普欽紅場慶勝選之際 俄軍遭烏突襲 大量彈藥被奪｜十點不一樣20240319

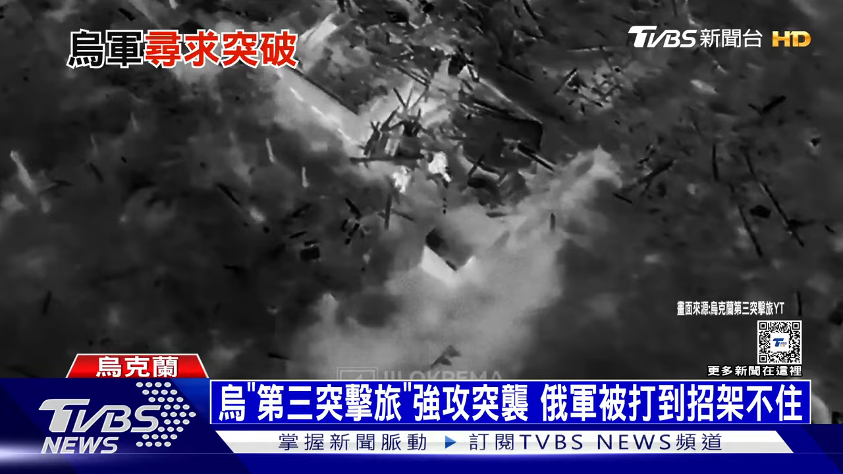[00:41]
炸毁俄军藏匿的建筑后乌军在快步夺进另一栋房屋内派出无人机侦查其余敌军的藏匿位置这时